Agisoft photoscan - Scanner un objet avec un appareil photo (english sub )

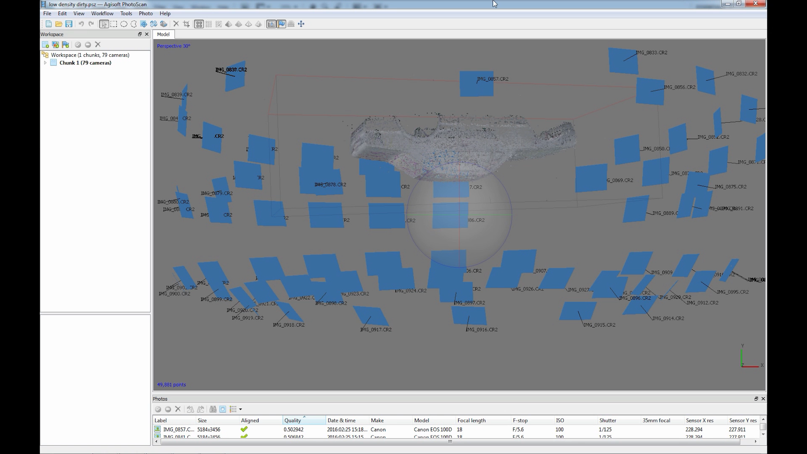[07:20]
position dans notre espace de chaque caméra donc ici on voit
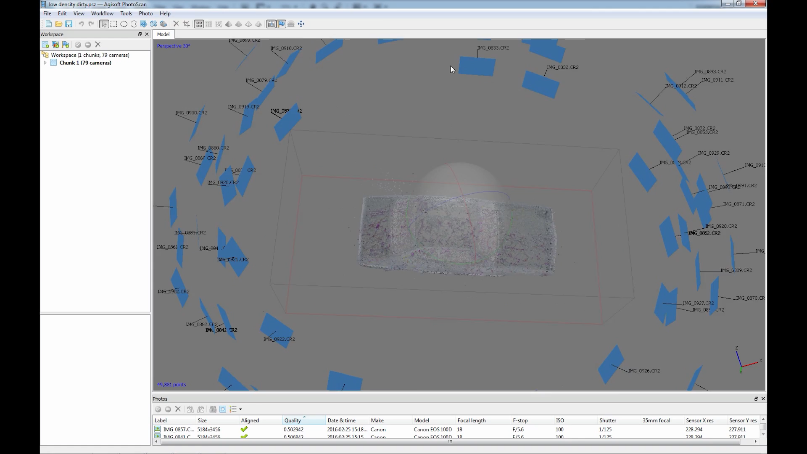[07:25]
qu'il a généré un nuage de points donc basse densité
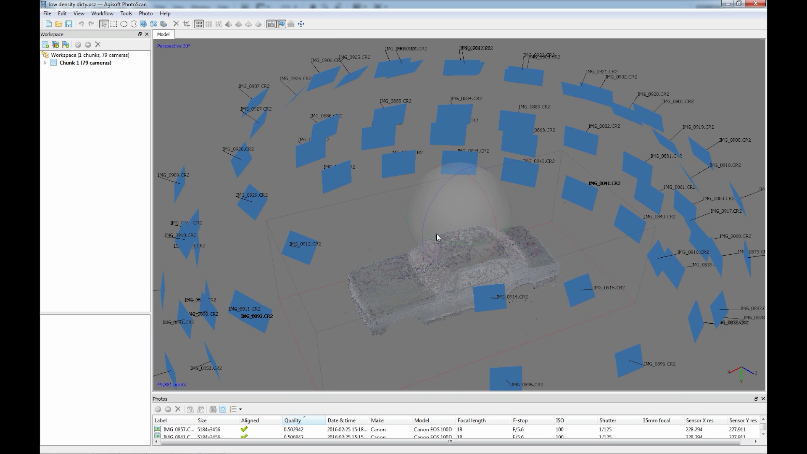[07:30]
si votre nuage de points basse densité ressemble déjà à
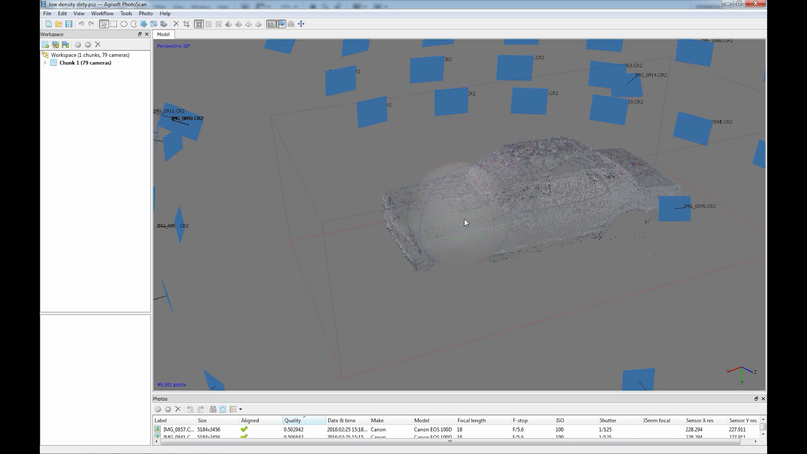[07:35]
l'objet que vous avez scanné c'est que vous êtes en bonne voie donc ici vous pourrez peut-être voir sur mon
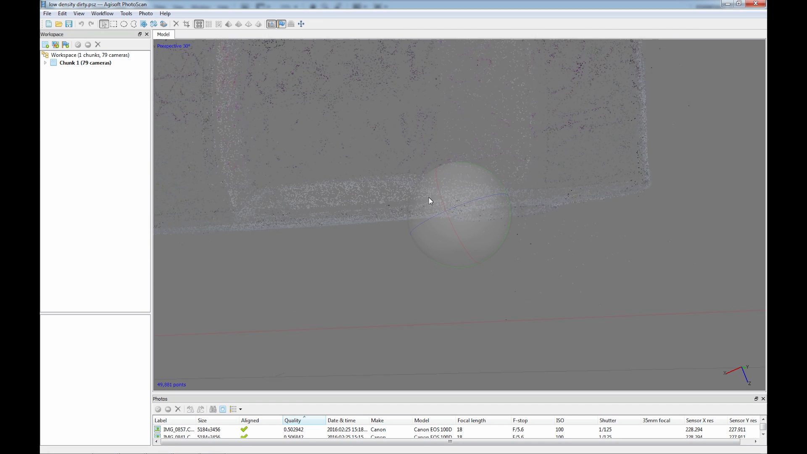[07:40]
écran que il ya certains points qui se baladent un petit peu dans tous les sens ce qu'on va faire c'est nettoyer donc ce nuage de points on va cliquer sur les options de sélection qui sont là et venir sélectionner donc les points qui ne feraient pas partie de la surface comme ceci et ensuite on va cliquer la croix pour les retirer donc je vais faire ça pour tous les points et
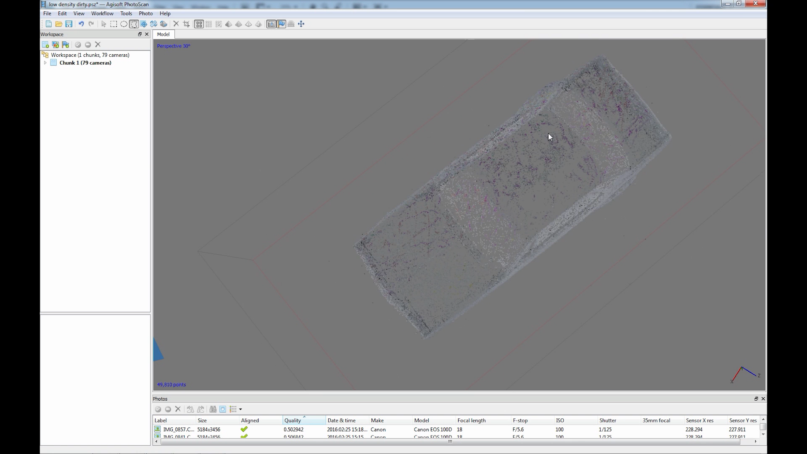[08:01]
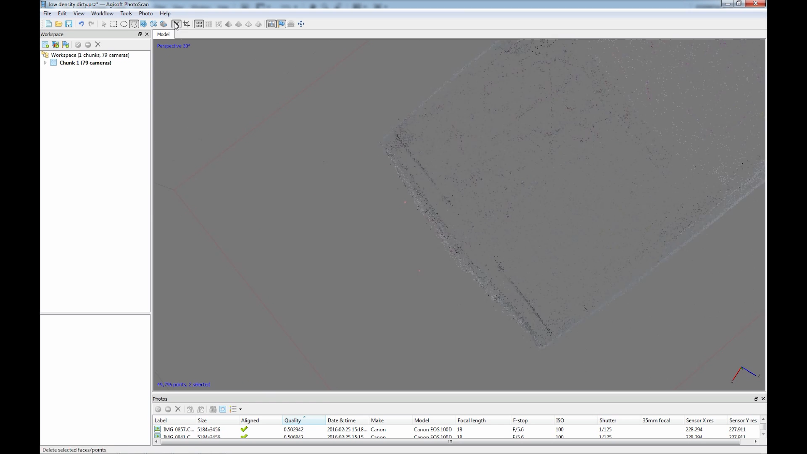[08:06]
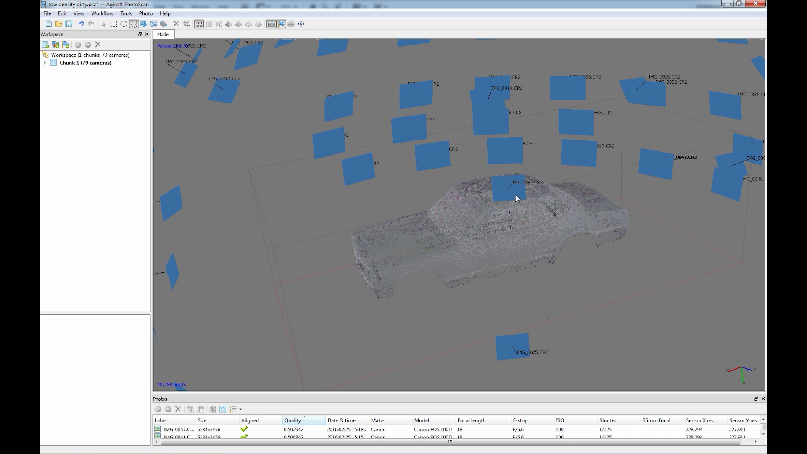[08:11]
donc voilà notre nuage de points a été nettoyé ce que je vais faire aussi c'est cacher les différentes caméras ici et maintenant on va générer le nuage de points haute densité donc je vais cliquer sur workflow encore et ensuite
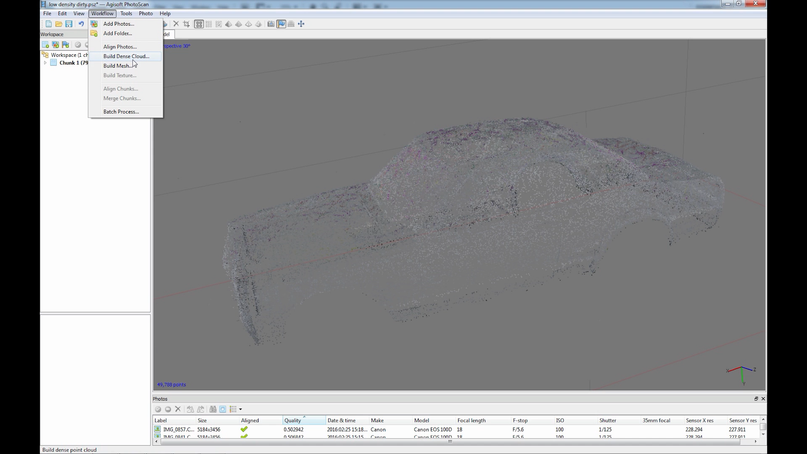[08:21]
build and scout je vais laisser ça en high et je vais laisser aussi la depth filtering en agressive voilà ça peut
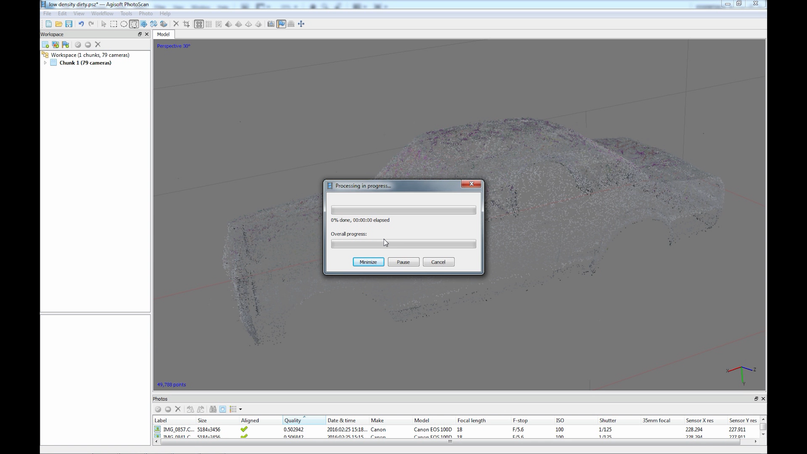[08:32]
prendre pas mal de temps donc je vais laisser l'ordi faire son calcul et revenir plus tard voilà
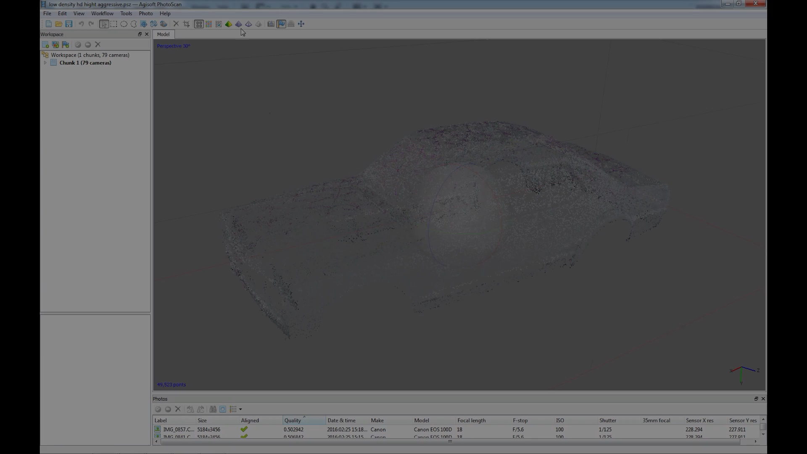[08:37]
mon nuage haute densité a été créé donc vous allez pouvoir le voir en cliquant ici et donc là c'est le nuage de points donc si vous ça a l'air d'être une
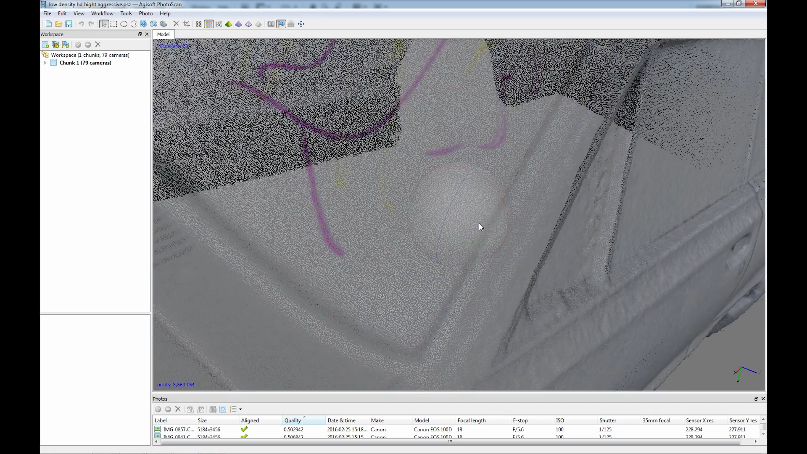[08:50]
surface comme ça mais si vous zoomez vous allez voir c'est vraiment plein de points les uns à côté des autres la
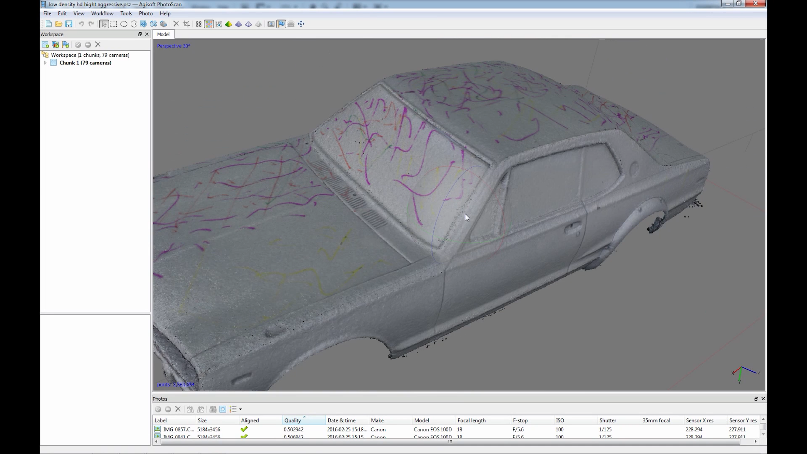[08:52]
magie de la photogrammétrie c'est que puisque le nuage de points écrit de photos les informations de couleurs sont aussi transmis au point donc au point et au donc à notre surface plus tard
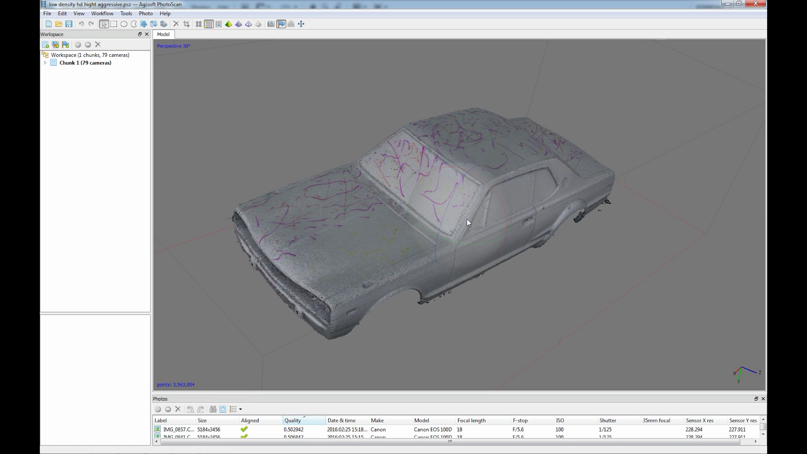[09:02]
et ce qui veut dire que l'objet donc apparaît en couleur aussi donc encore une fois ce que je vais faire maintenant c'est nettoyer le modèle donc ici on voit que
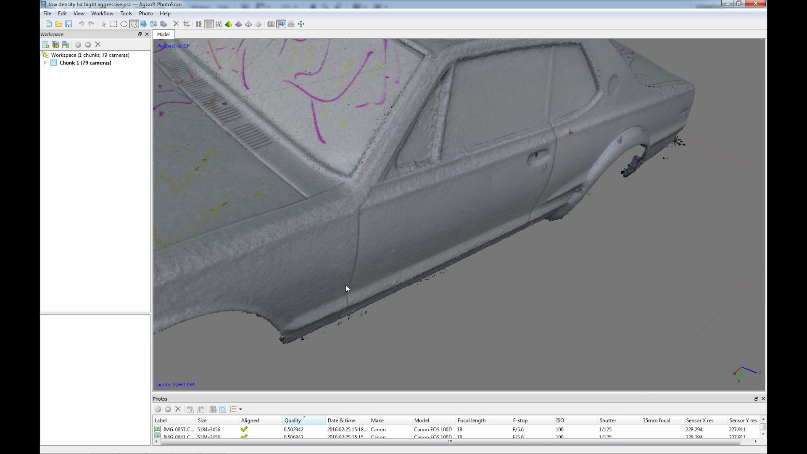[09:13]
j'ai des petits points j'ai des j'ai des groupes de points qui flottent un petit peu en l'air donc je vais les sélectionner un petit peu comme pour le nuage basse densité et je vais venir donc les supprimer
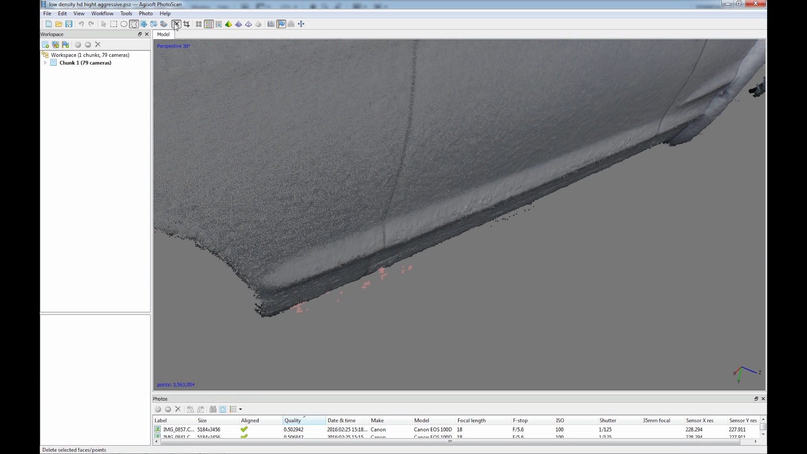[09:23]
en appuyant sur supprime ou en appuyant sur la petite croix donc voilà je vais refaire encore la même chose je vais faire tout le tour de la
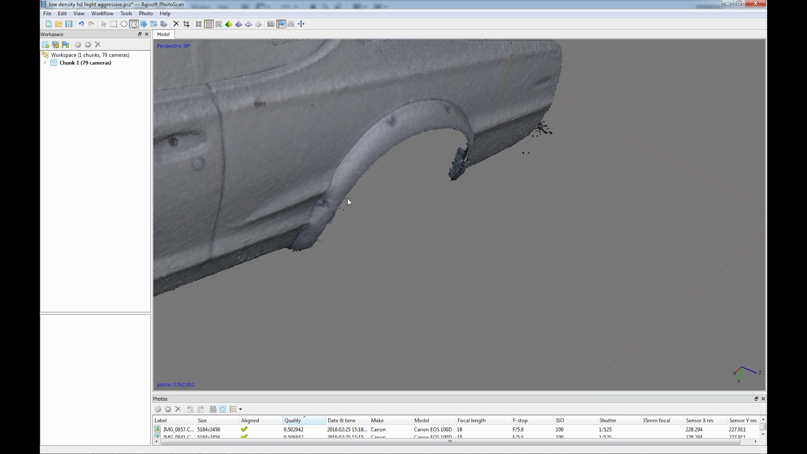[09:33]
voiture comme ça je vais retirer tout ce que je peux donc là ici on voit
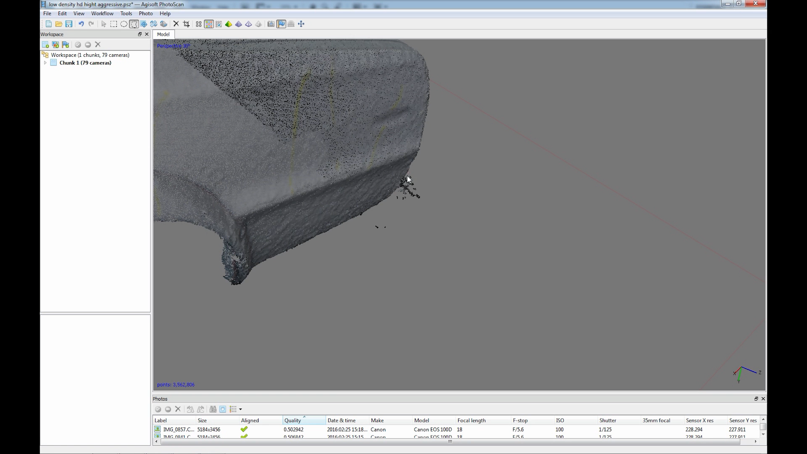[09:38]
que le coin a pas très bien marché et ça c'est parce que
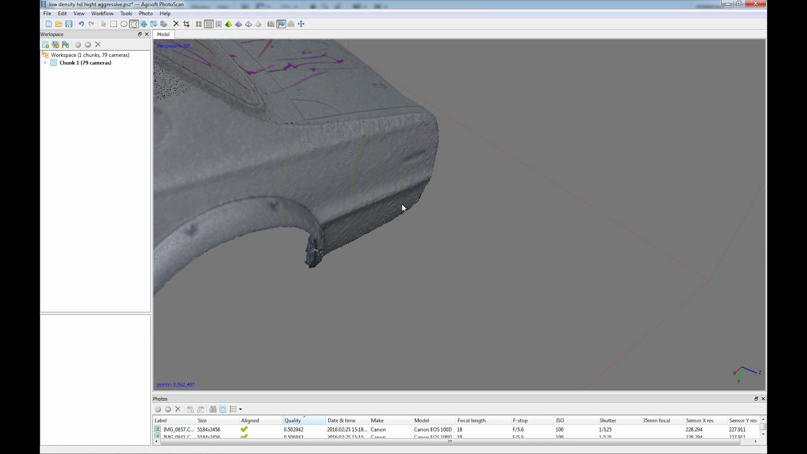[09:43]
mes photos de base étaient un peu flou au niveau des coins et que le logiciel a dû avoir beaucoup de mal